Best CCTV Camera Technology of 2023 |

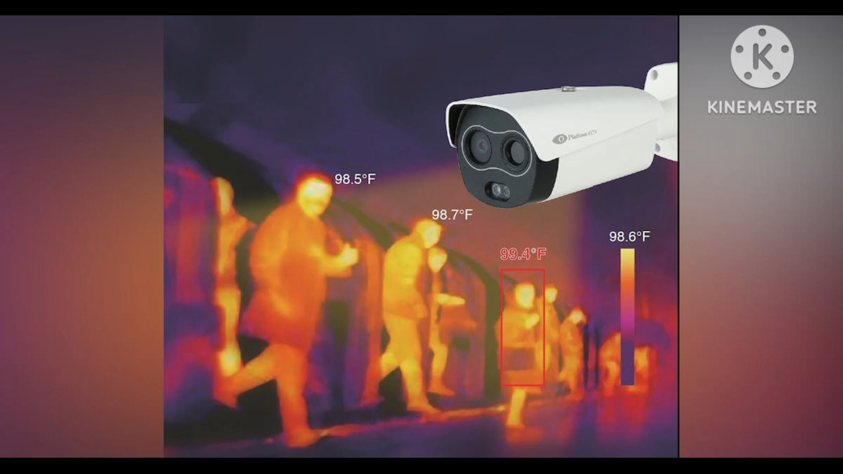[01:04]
On screen: scale top 98.6°F
They are useful in low-light or no-light conditions and can detect temperature variations. Thermal CCTV is often used for perimeter surveillance and security in areas with limited visibility. Wireless CCTV.